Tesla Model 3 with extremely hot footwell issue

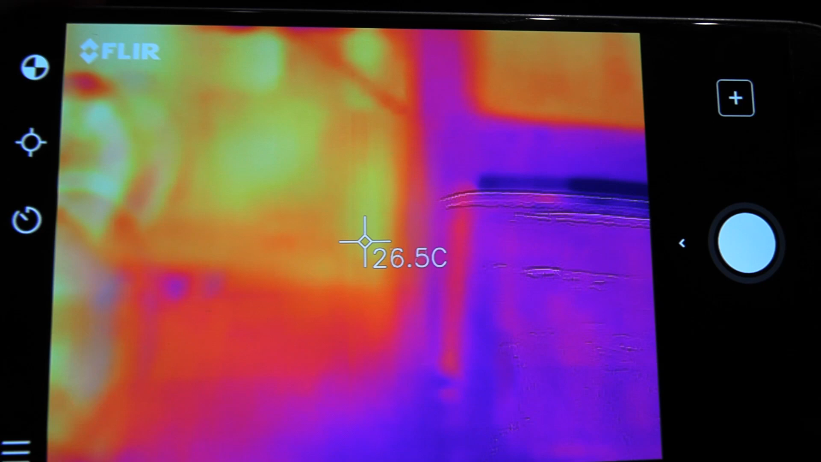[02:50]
On screen: spot 26.5°C
So anyway, the one, the one we're looking for is this one, roughly 30. Okay. Let's move over to the other car.
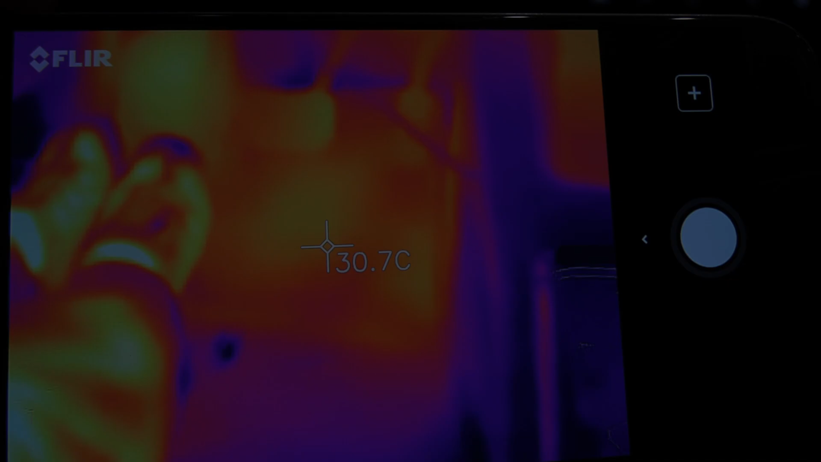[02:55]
On screen: spot 30.7°C
You see, it's minus 11 degrees Celsius.
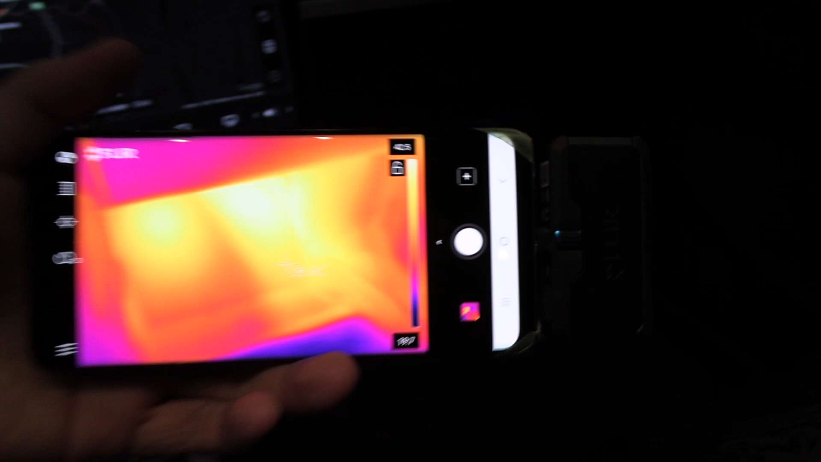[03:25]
it's a somewhat accurate tool to measure temperature and also to visualize it.
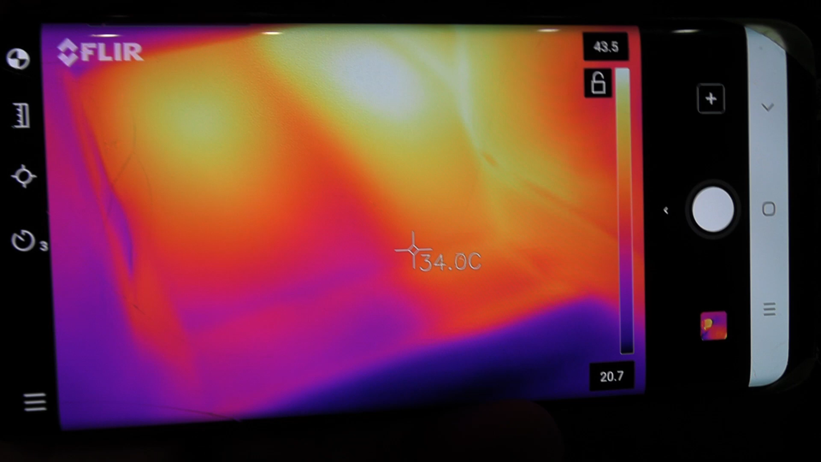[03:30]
On screen: spot 34.0°C
And let me show you here what the problem in this car is. You saw in the previous, uh, clip that, uh, if everything is okay, we should get somewhat even temperature, right?
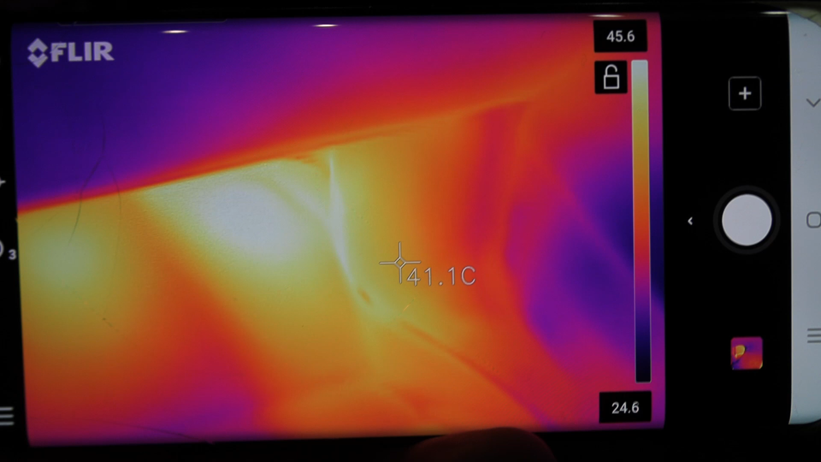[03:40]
On screen: spot 41.1°C
But over here, see, uh, kind of hard to read,
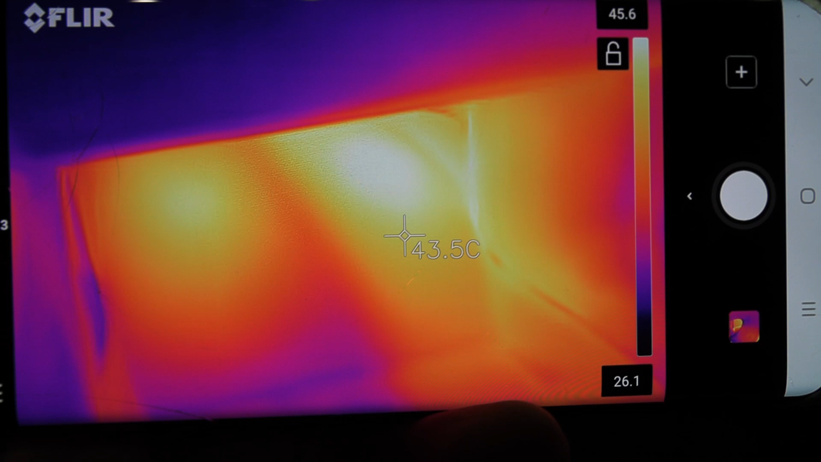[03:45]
On screen: spot 43.5°C
but that's over 40 degrees Celsius on that footwell. This one seems to be warmer.
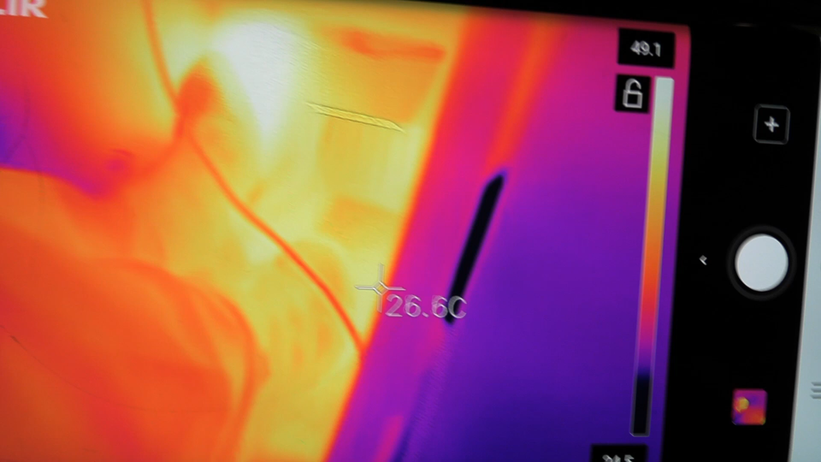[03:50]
It's just boiling hot here. Look at that. 40, 47, almost 50 degrees.
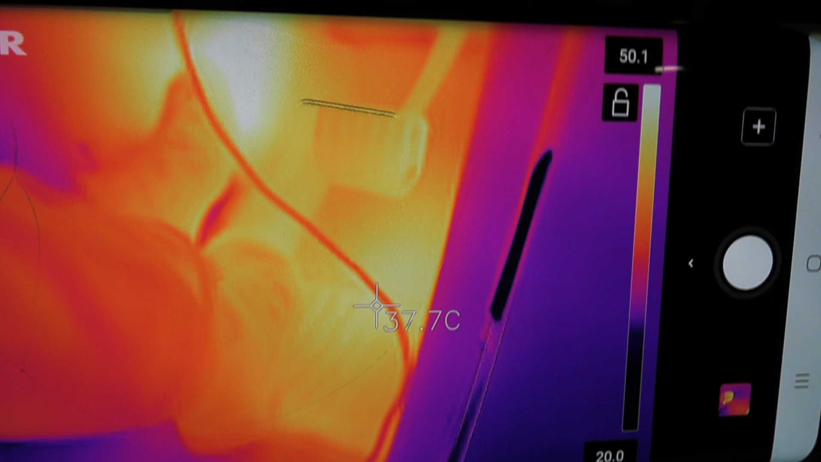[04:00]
On screen: spot 37.7°C
47 degrees. What about over here? Uh, oh, let me see. Do we see 50? Do we see 50? Oh yeah.
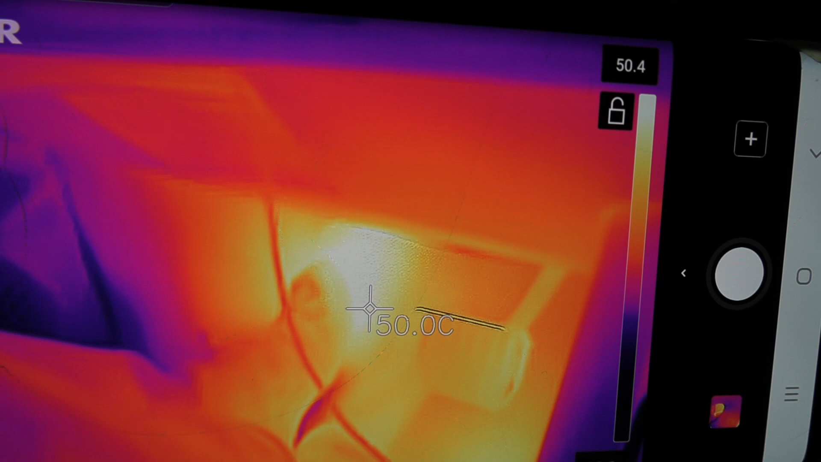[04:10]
On screen: spot 50.0°C
50 degrees Celsius. That is just insane how hot it is. Uh, yeah.
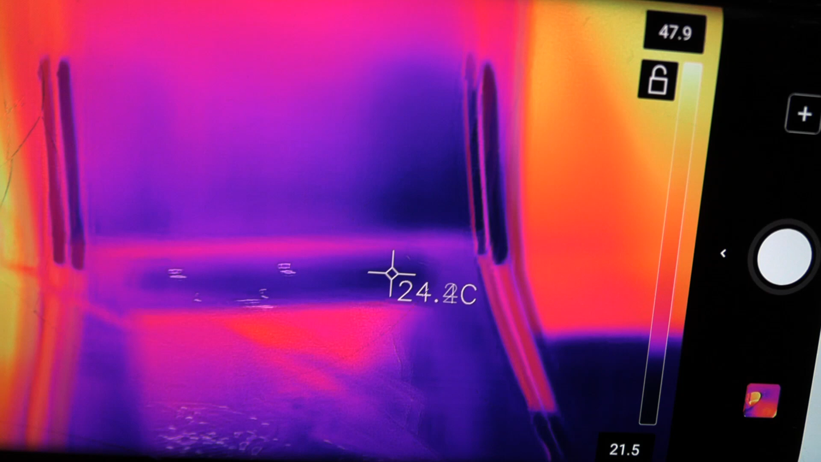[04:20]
And just to show you that the rest of the interior is not that hot. For example, over here at the door,
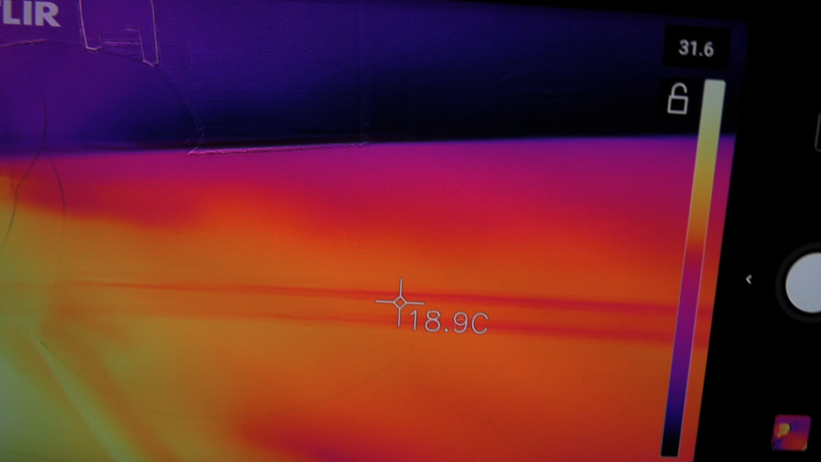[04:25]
On screen: spot 18.9°C
we have only 20 degrees on the seat here, only 20 degrees.
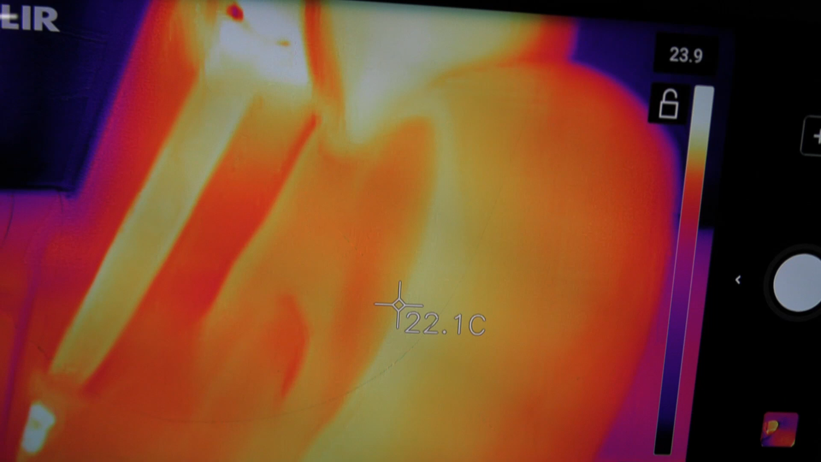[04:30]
On screen: spot 22.1°C
So you see, this is the problem because, uh, it's nice and it's an okay temperature.
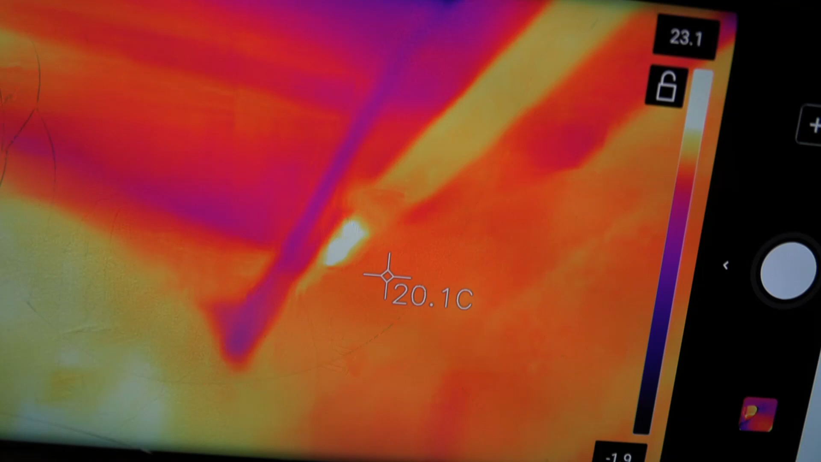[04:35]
On screen: spot 20.1°C
Okay. Every time you see that lag is just that the camera is calibrating,
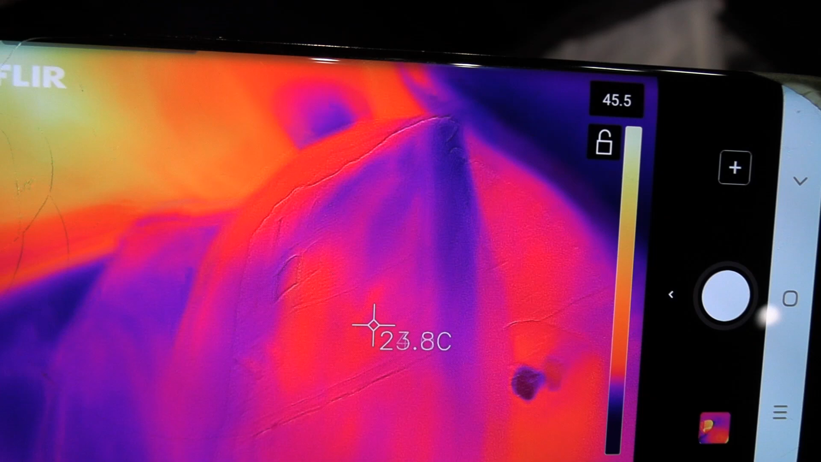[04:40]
On screen: spot 23.8°C
but for the rest of the cabin, it's okay temperature. Okay. Maybe over here. Yeah.